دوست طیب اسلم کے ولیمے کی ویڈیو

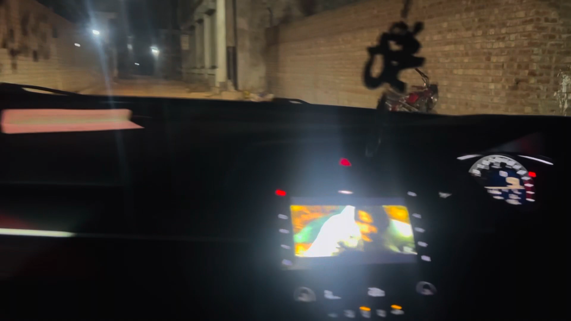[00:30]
बाहर निकालने के बाद दोस्तों अल्हम्दुलिल्लाह हम पहुंच गए हैं जीटी रोड के ऊपर।
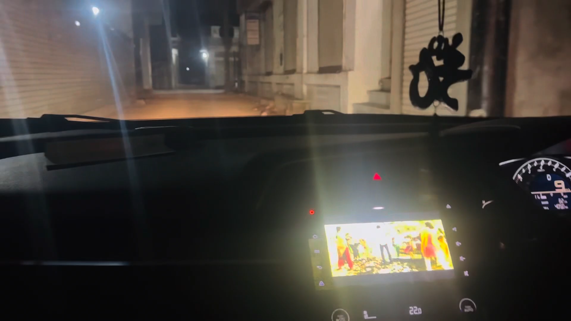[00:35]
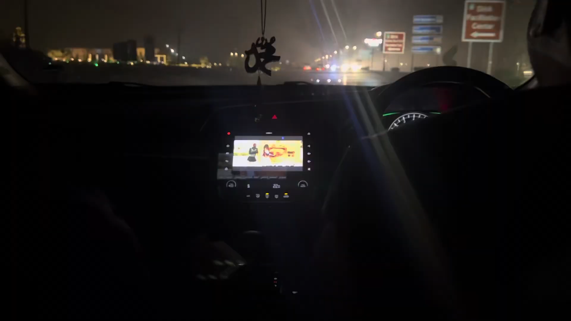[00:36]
डीएचए आ रहा है, बहुत ही प्यारा व्यू है, बहुत ही इधर प्यारी प्यारी बिल्डिंगें बनेंगी और बहुत ही प्यारी लोकेशन है, आर्मी के अंडर है।
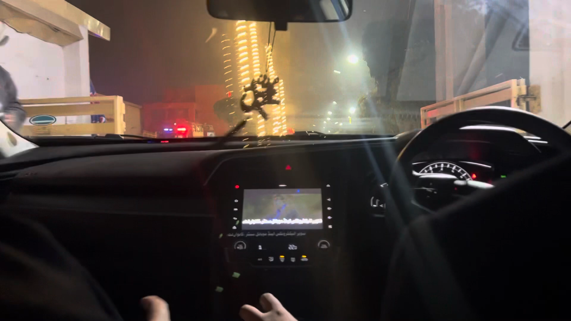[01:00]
तो एंट्री करने लगे हैं तो आगे ही प्रोटोकॉल के लिए गाड़ियां खड़ी थी पुलिस वालों की, कोई किसी के साथ आई थी,
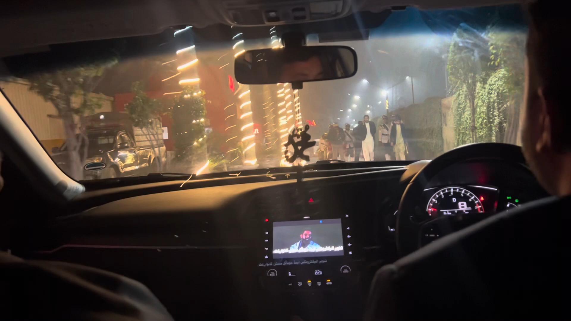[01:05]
हो सकता है हमारा ही प्रोटोकॉल हो, बहुत शुक्रिया उनका।
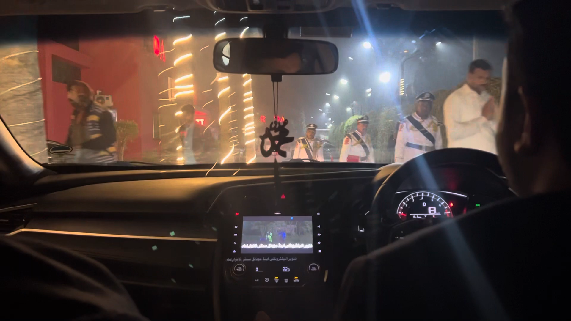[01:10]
और एक तरफ बारात भी आई थी, ढोल वाले वापस जा रहे हैं।
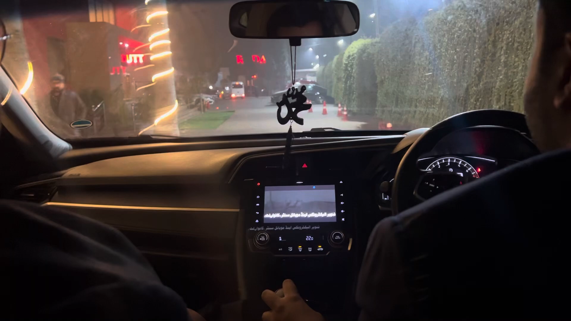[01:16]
आगे व्हाट्सएप का नाम लिखा हुआ अनवर व्हाट्सएप का,
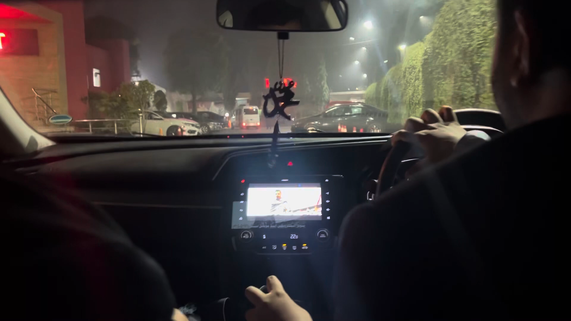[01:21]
हमारे दोस्त की जो सा मार्की है वो लास्ट पे है मेरे ख्याल से। तो इधर पार्किंग भी हमें नहीं थी मिल रही, काफ़ी ज़्यादा गाड़ियाँ खड़ी थी क्योंकि दो तीन इवेंट थे,
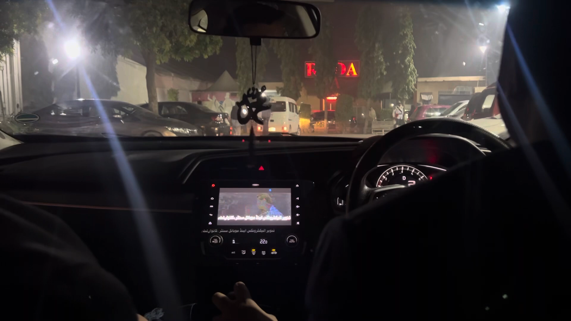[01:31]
जैसा कि आपने स्टार्टिंग में भी देखा पुलिस वाले थे और साथ एक तरफ बारात भी है और दोस्त का वलीमा भी है।